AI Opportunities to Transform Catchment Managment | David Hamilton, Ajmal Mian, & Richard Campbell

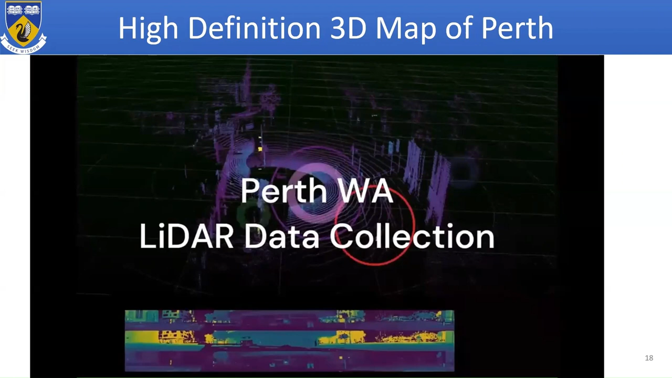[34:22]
So this is a video, Richard, can you play to find out the play button? Now, you see that brown spot, that is the blind spot around the vehicle, and you can see that we are capturing all the breeze.
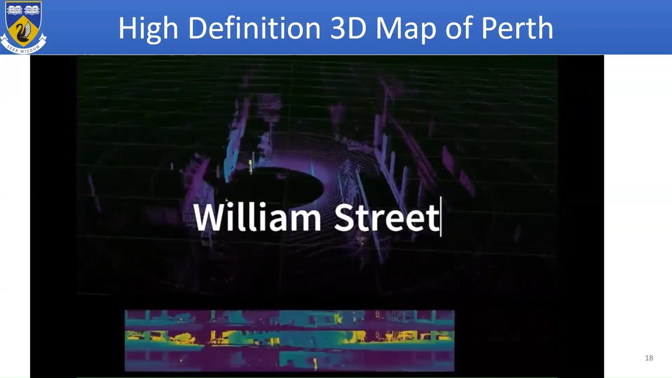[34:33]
We are also capturing all the light poles which are so thin. At some stages, you will see the pedestrians as well crossing the roads.
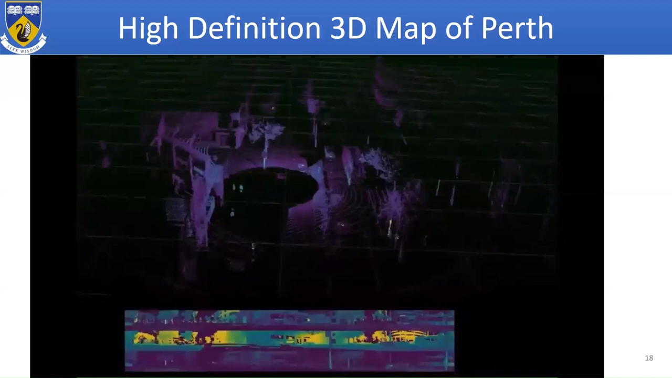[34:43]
So this is, we are driving to Perth CBD. This is Barrack Street. If you have ever visited Perth, you will recognize some of these street names.
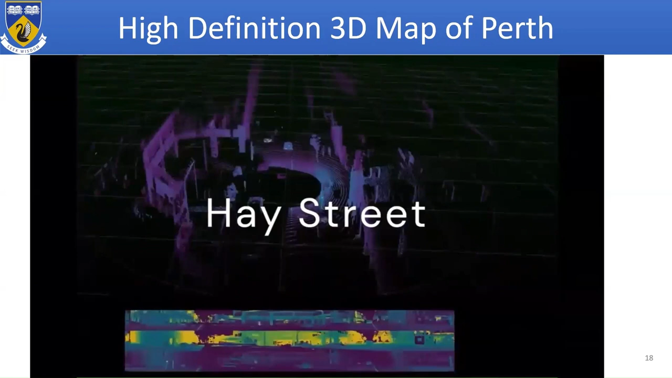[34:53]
This is Haye Street. So we are driving and we are capturing this data at 25 frames per second. And this data is the form of, is 3D data where every point is XYZ location.
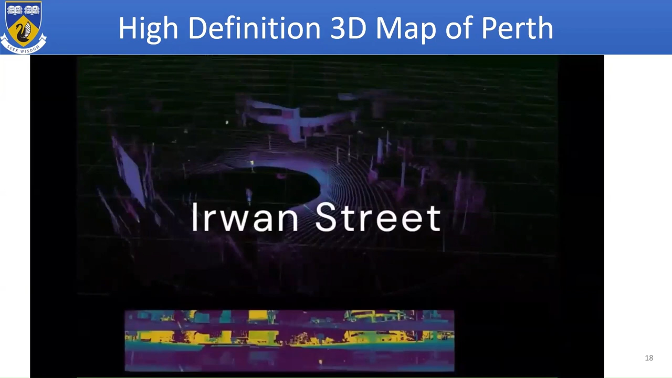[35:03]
So you can basically register that.
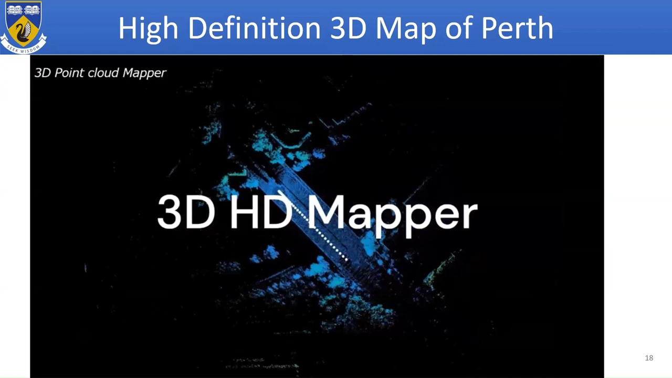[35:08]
And you can keep registering that to kind of make a whole map. Now here, we show a top view where we are traveling along these dots.
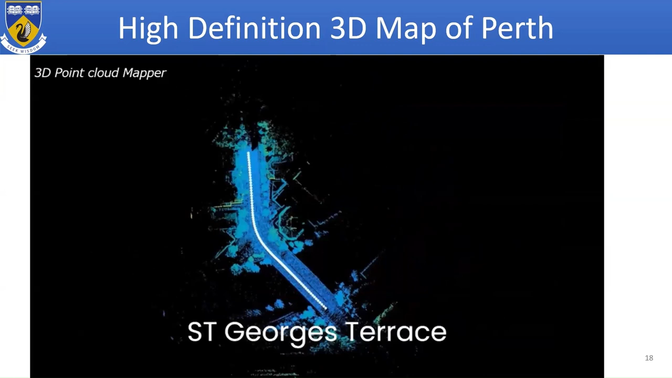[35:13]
The street names are also written and we are registering the data to the previous frame, to the previous frame. And we map the whole city in the form of using loops so that our errors don't accumulate. So after that, we expect the loop to meet a certain known point so that does the self-error correction.
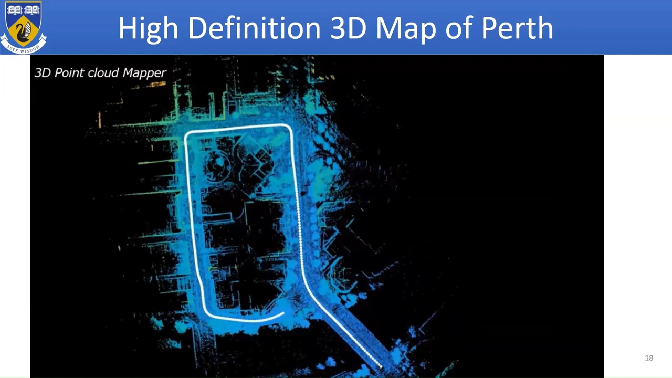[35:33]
And with this technique, we can generate a whole map of the city. This could be a catchment.
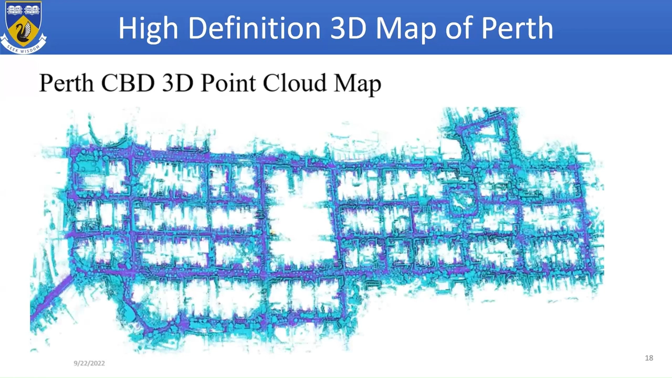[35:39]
This could be anything. AI doesn't care what the data relates to.